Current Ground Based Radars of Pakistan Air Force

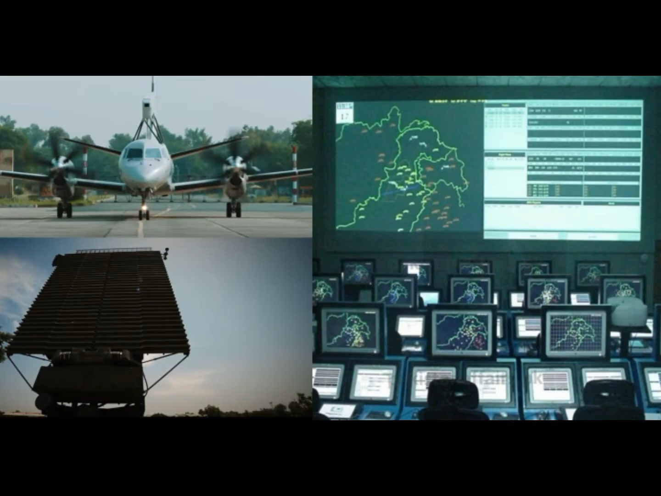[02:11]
کوشش کو رد کرنے کی صلاحیت رکھتا ہے اب بات کرتے ہیں پاکستان کے YLC-2 ریڈار کی یہ بھی ایک ہائی
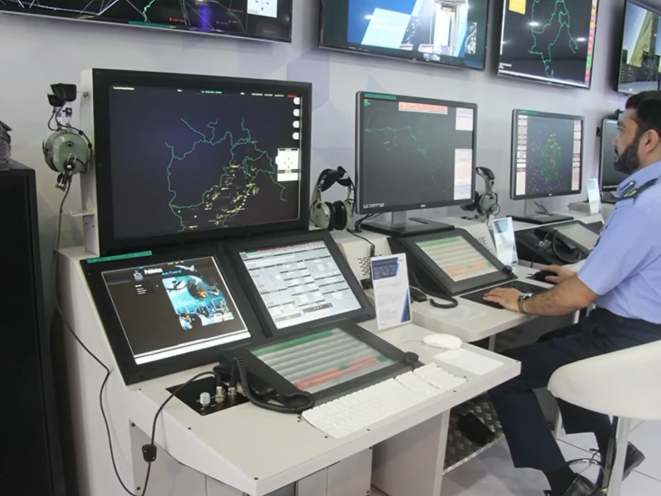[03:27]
سٹیٹ ریڈار ہے جو ٹرانس میٹرز پاور ٹیوبز اور ڈسپلے کے بنا ہی یہ